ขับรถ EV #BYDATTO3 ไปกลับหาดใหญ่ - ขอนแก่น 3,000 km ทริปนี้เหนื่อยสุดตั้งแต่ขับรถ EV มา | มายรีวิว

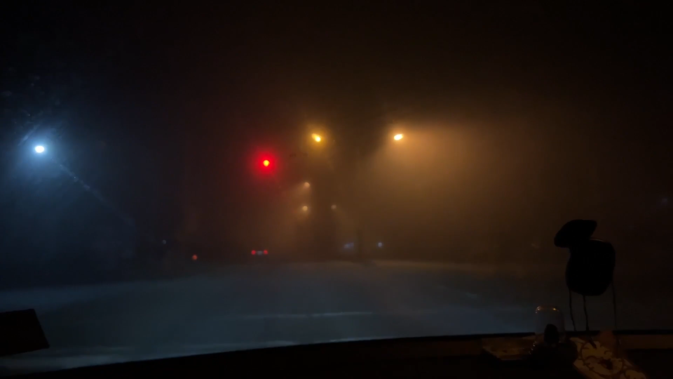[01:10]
มองลงนะแบบนี้ทำคำโรลมองไม่ได้ มองเห็นได้ไม่เกิน 50 เมตร ใช่แบบริงต่อความรู้ ความเร็วตอนนี้มันได้แค่ 60 เท่านั้นอีกพอดีเมื่อวานหัดใหญ่ฝนตกฝนตกแล้วก็ก็น่าจะมีหมอบตามค่าโ
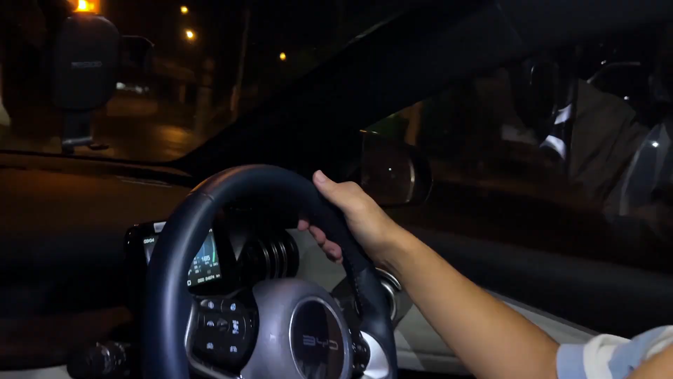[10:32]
น่าจะสามรอบนะครับตอนนี้เหลือแบ PRESID อีก 3%,